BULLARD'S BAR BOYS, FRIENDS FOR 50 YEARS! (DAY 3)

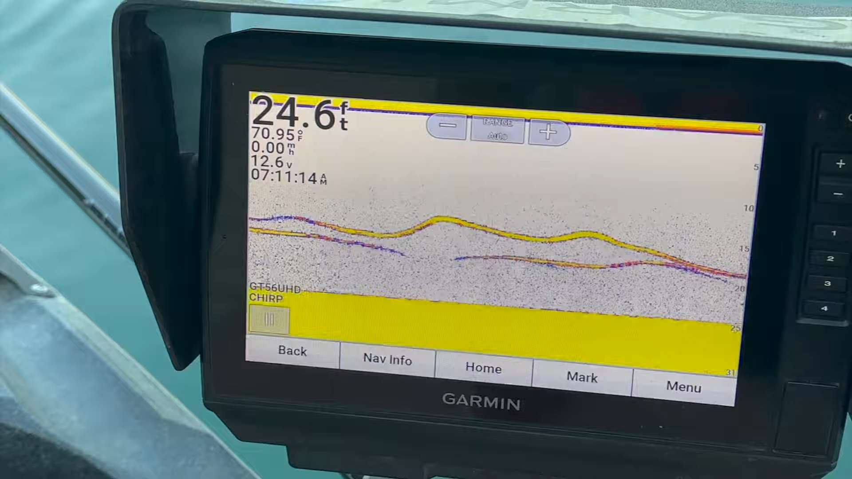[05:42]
On screen: depth 24.6 ft, water 70.95°F
I've just got here, literally. I cast my bait and they came right down to it. And that's what I'm looking at. That's not spaghetti, but it will be. I'll make sure to photograph it when we get the wild scenes going on.
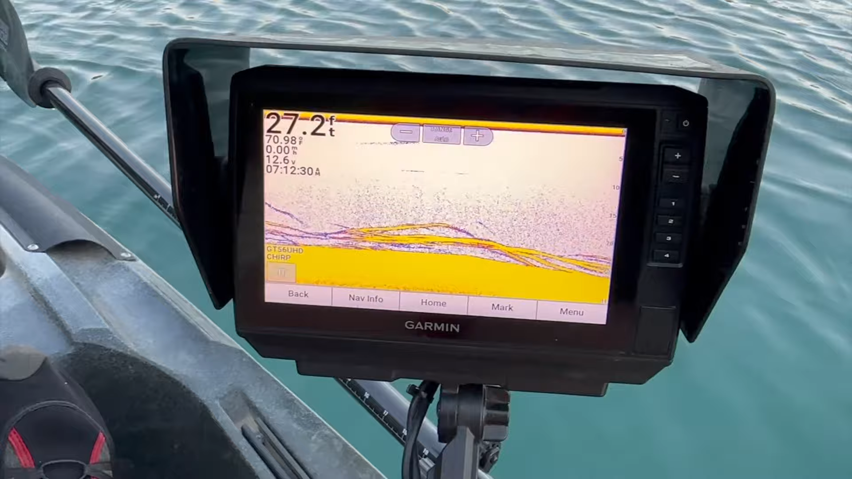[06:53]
On screen: depth 27.2 ft
So when I say spaghetti, that's what I'm looking at right there. And they're in here.
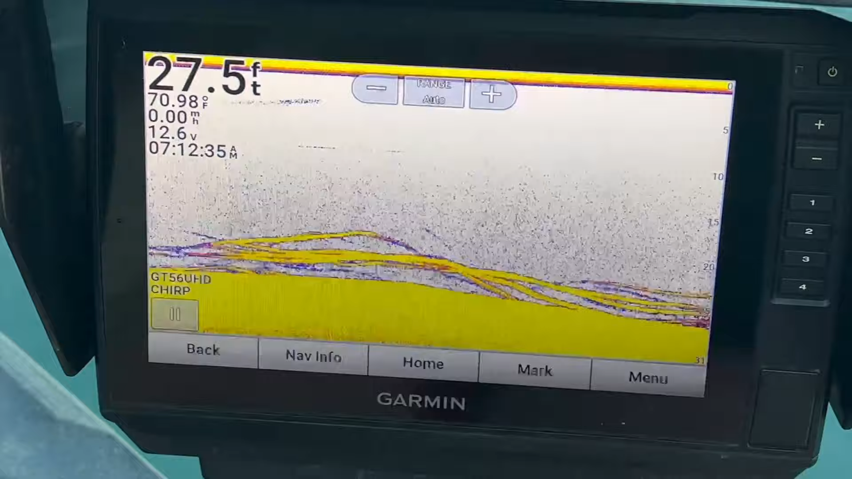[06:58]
On screen: depth 27.5 ft, water 70.98°F
I'm gonna get bit real quick, so I'm gonna get off of this.